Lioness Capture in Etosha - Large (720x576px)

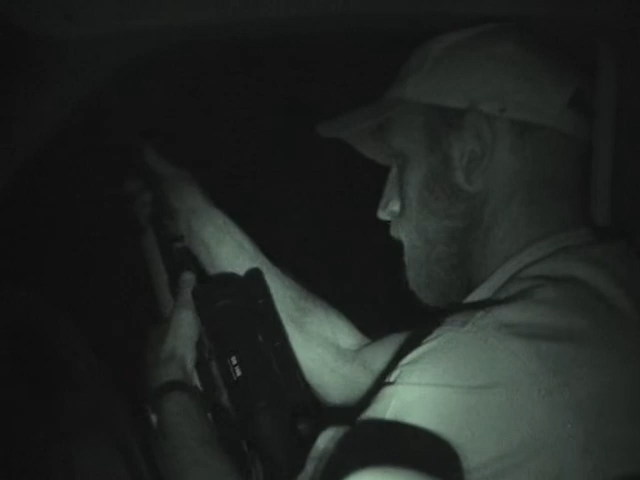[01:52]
The big male that clips after the radio collar has just arrived on the scene, hence the commotion. Here in the background there. So it's out with the dart gun. And it's brand new night sights.